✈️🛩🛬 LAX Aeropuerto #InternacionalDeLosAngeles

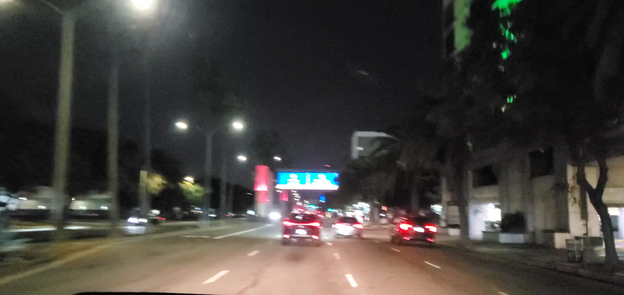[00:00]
Hola, bienvenido a un pequeño video. En este momento nos dirigimos hacia el Aeropuerto Internacional de Los Ángeles.
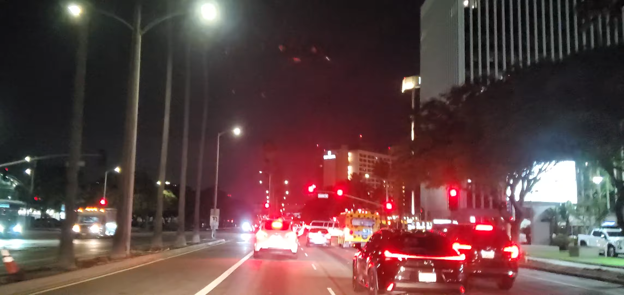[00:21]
Vamos a traer a mi hijo Jonathan que viene de regreso de El Salvador.
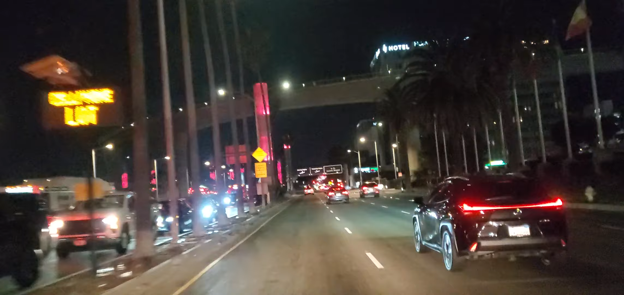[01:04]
Aquí vamos en la entrada del aeropuerto, a donde llegan los, donde está la entrada de los vuelos que van llegando, la famosa letra B,
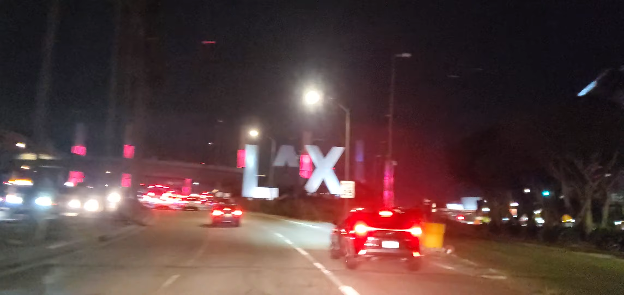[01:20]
y dice LAX, Los Angeles Aeropuerto internacional, este
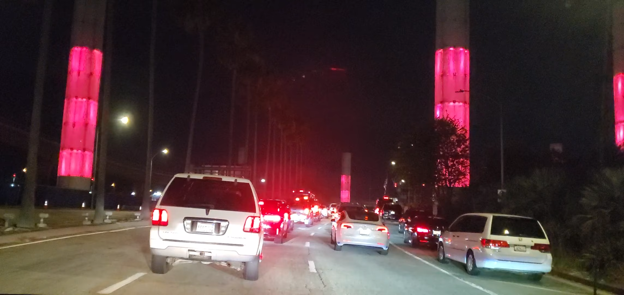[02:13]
va a estar bien lleno el aeropuerto, siempre está lleno de tráfico.
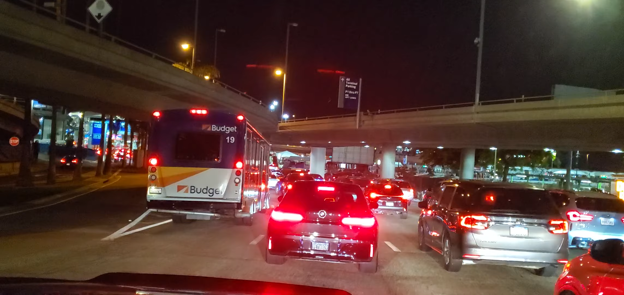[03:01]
de los estacionamientos del aeropuerto hacia adentro del aeropuerto. Los famosos charos. Sí, los charos del aeropuerto.
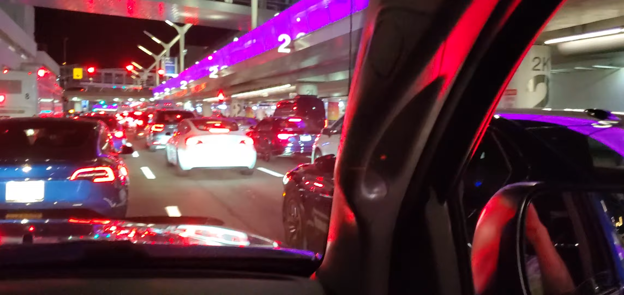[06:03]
Aquí adentro del aeropuerto, mis amigos, hay uno, dos, tres, cuatro, cinco, seis, siete carriles. Para el tráfico. Y está todo súper lleno. Solo de ida. Sí, solo de ida.